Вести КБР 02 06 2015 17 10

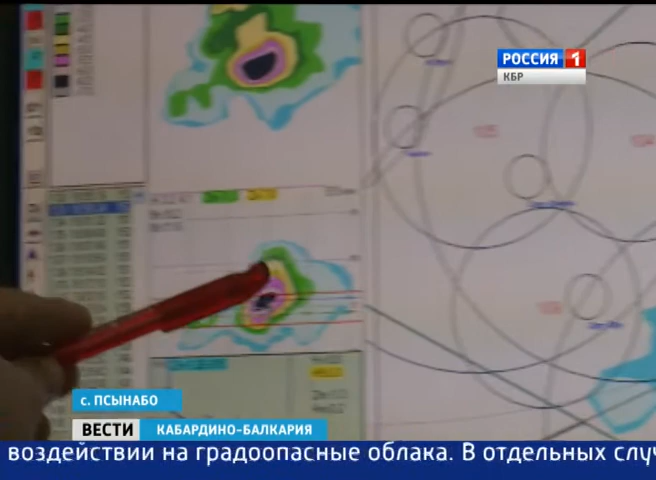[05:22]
То, что черное, это уже в облаке находится град 2-3 сантиметра. В отдельных случаях град может созреть, как говорят специалисты, за 10 минут.